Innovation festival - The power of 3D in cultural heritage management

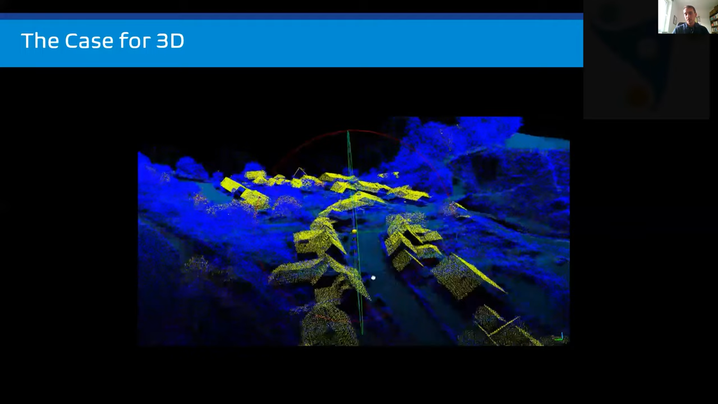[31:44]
considering reprocessing it for the application that you've got in mind.
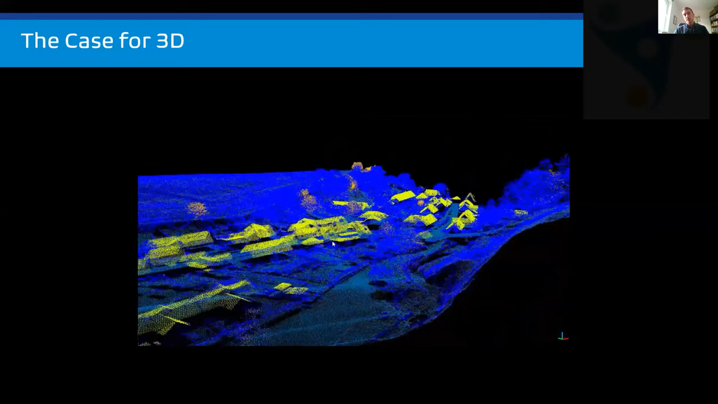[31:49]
And as I say, the thing I want to emphasize is that this is the three-dimensional data,
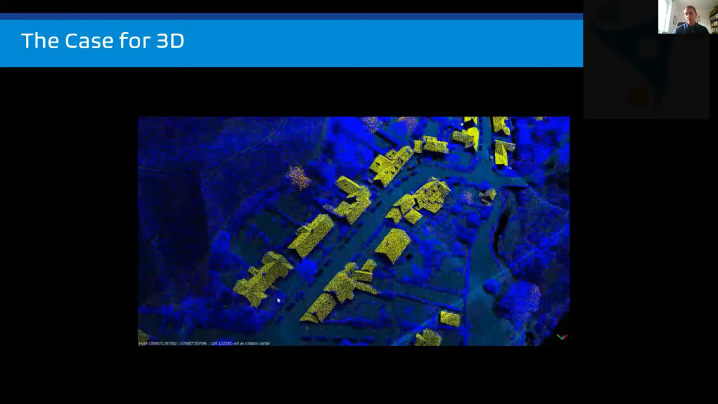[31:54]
and the source point cloud that creates these data sets is always worth revisiting and going back to.
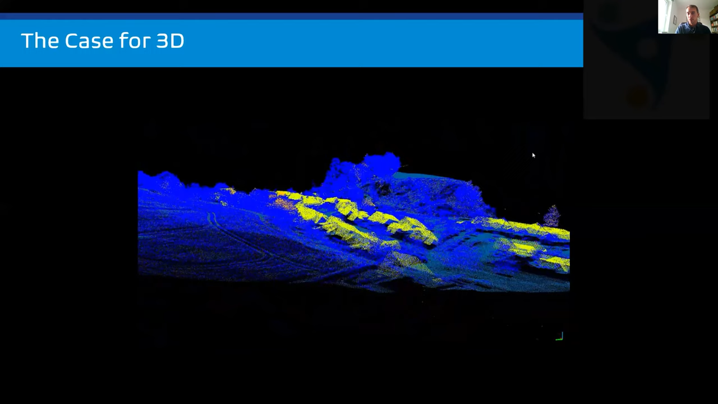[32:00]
So my talk's really about the case for considering the 3D aspect of all of this stuff, of aerial laser scanning and LiDAR data.
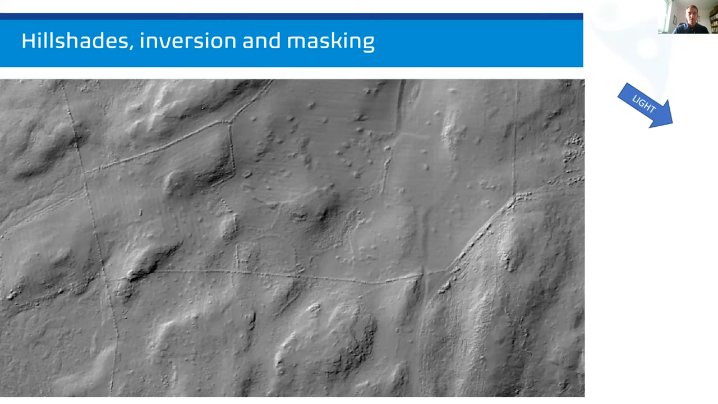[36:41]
So that combined with the fact that single direction hillshades cast shadows and potentially obscuring archaeological features, these are quite limited in extent. And while they have their place in interpreting terrain, it is important to recognize that any treatment of 3D data has its own limitations. So typically the way we get around limitations like that is to use more advanced visualization techniques.
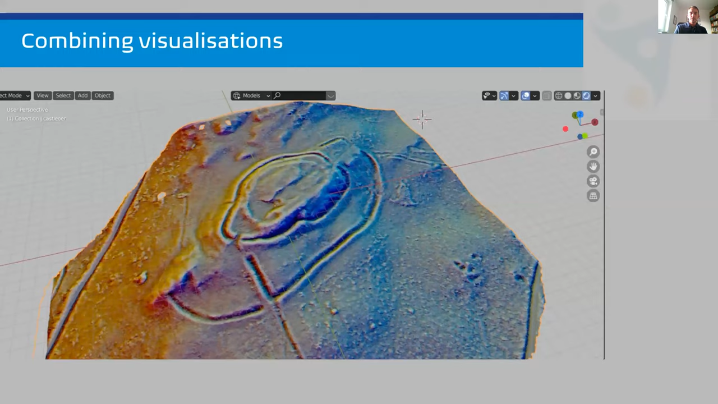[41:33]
But some of the ways we've been looking at merging 2 and 3D data sets and visualizations is by making use of these analytical visualizations that we can get from the GIS toolkits that I've been describing,
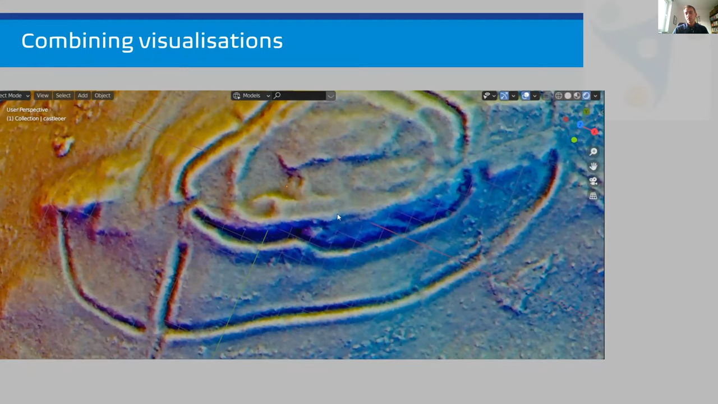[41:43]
and merging them with the 3D data sets to produce new and improved visualizations. And so this is giving us sort of new tools for being
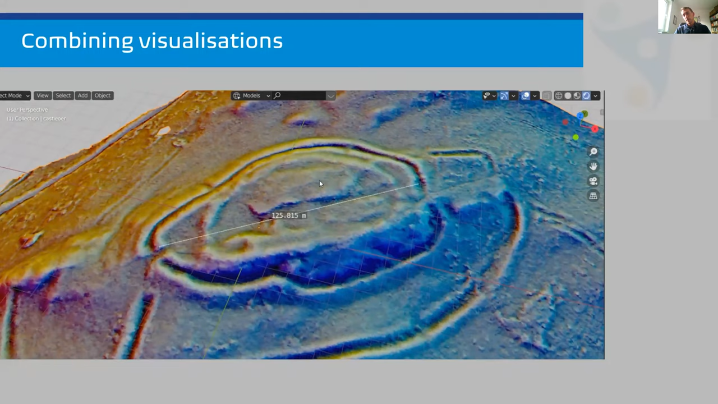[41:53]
critical and allowing us to ask new questions of data sets long after the field visits might have taken place.
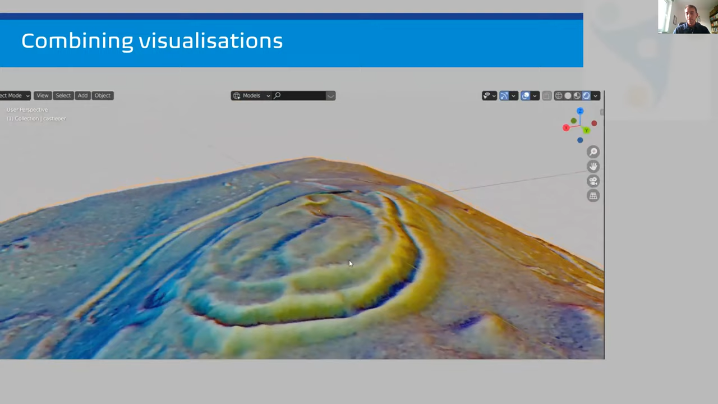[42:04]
So using techniques like hill shading, local relief modeling, and blended visualizations,
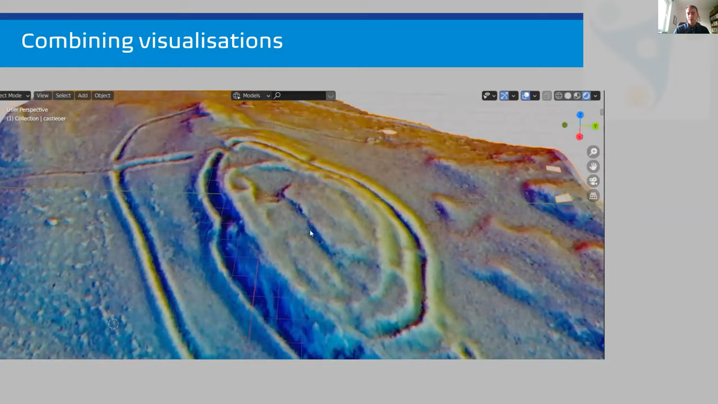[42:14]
and then applying them to the 3D data in a full-scaled CAD environment allows us to work with these data sets sort of interactively. Other advantages of working with these data sets together is that we're able to be much more critical and look at things that we suspect we see on the ground. And this is a useful tool when prospecting for new techniques. This is just an example of a new site that came out of analysis of LiDAR data down in southwest Scotland near Newton Stewart,
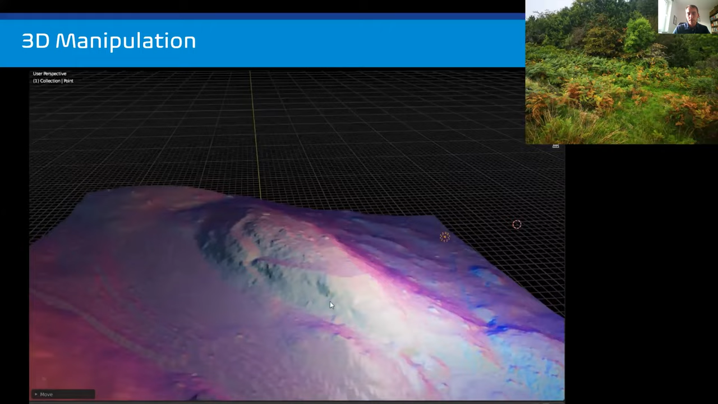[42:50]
a new earth rampart fortification site that came out of LiDAR analysis. And again, just using the interactive tools that you're able to make use of in a 3D environment, lighting directions, moving the data around in 3D using different color treatments to accentuate slope and elevation,
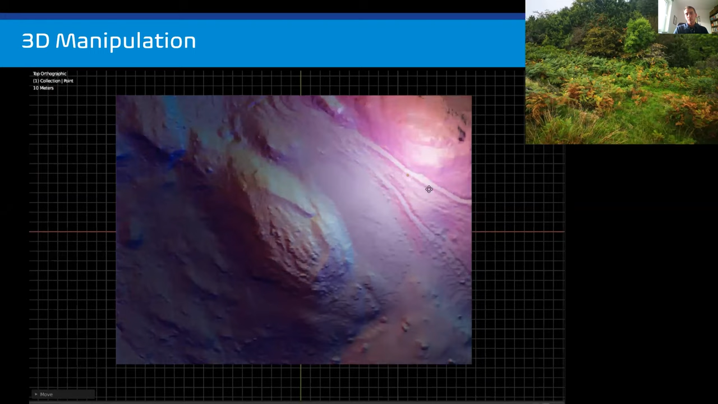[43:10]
really gives you a new sort of aspect on asking questions of this sort of terrain. Other examples that we've been looking at are where we've been able to accentuate elements of the data in terms of enhancing very slight features. So this is an example of a palisaded enclosure down near Orchard Rig, near Peebles in the Borders.
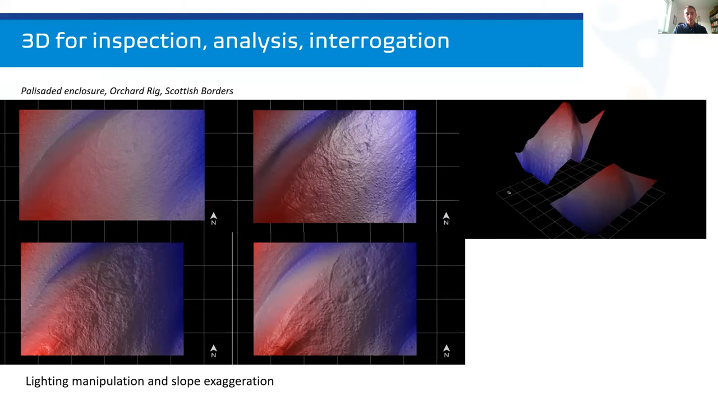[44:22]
portal would probably give you a much fuzzier and less clear result. So it's worth reprocessing this data to accentuate some of the very slight changes in topography. And this, again, this example just shows, this is the site itself. You can see it's just on a typical Scottish Borders hillside. So sort of heather and bracken covering this area. So really quite difficult to pick out features clearly. But again, working with this data in 3D, making the most of sort of interactive lighting to accentuate the features that we want to depict, allows us to produce a much better interpretation of that terrain.
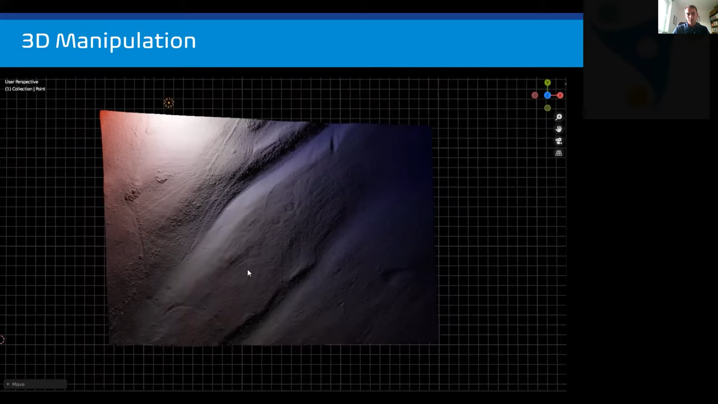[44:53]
So this is just the model, the data itself derived straight from the source point cloud. And you can see just immediately working with this version
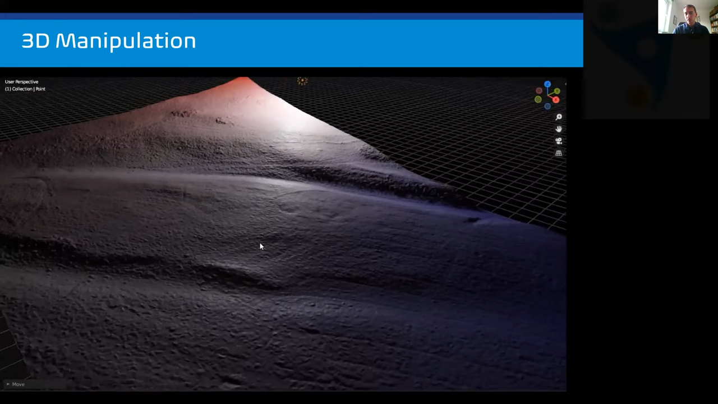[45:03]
in 3D allows us to pick out areas that we might want to focus on. You can see clearly the ring ditches within this palisaded enclosure.
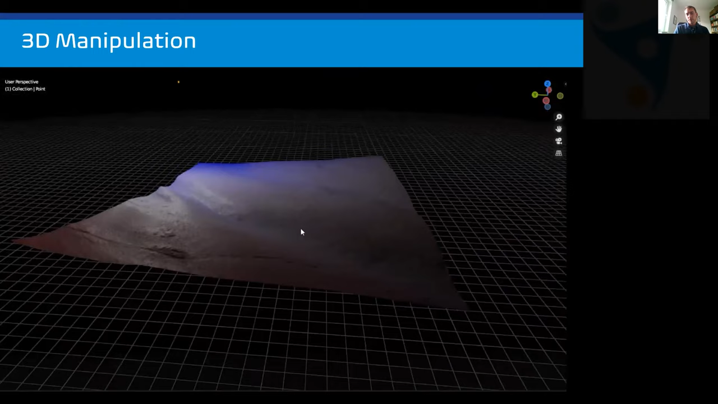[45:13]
But moving on from that, it's possible to accentuate these very small changes in terrain even further. And what this data set's doing, this version of the data set is doing,